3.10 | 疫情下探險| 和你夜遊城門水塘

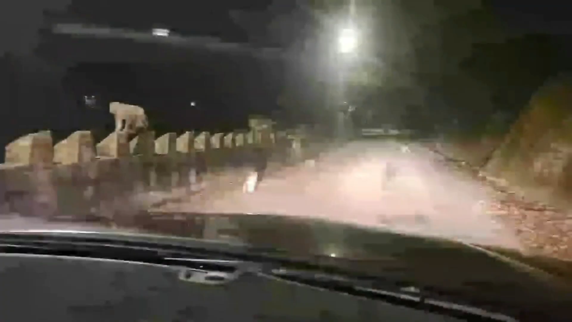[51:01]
好啦，咁诶，同每只马骝讲声拜拜先，拜拜。好啦，今日我哋过咗嚟睇好多只马骝啦，咁啊希望大家你 header 啲马骝几得意，
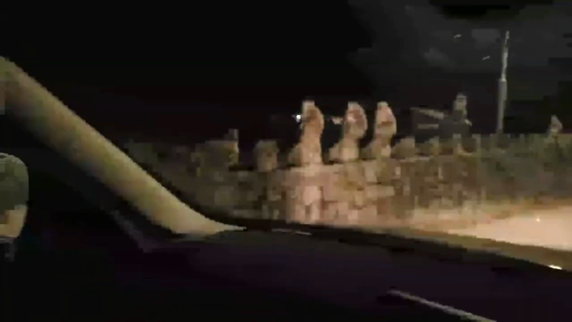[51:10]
排排坐嘅，全部喺度等食嘢嘅，咁啊好似啊可以饮酒咁，大家喺度准备饮酒啊。